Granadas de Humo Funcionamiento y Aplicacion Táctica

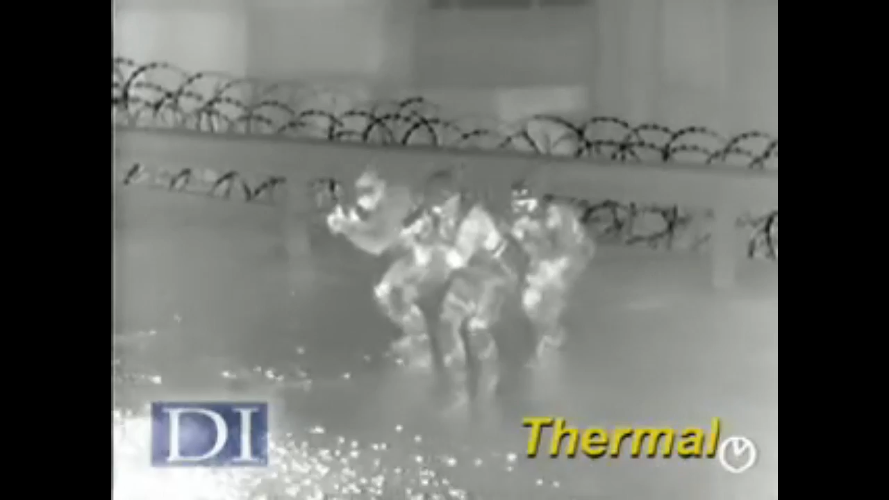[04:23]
Esto claramente también ocultará su posición, por lo que solo debe ejecutarse esta clase de tácticas cuando se cuenta con un dispositivo de visión térmica para ver a través de la cortina de humo.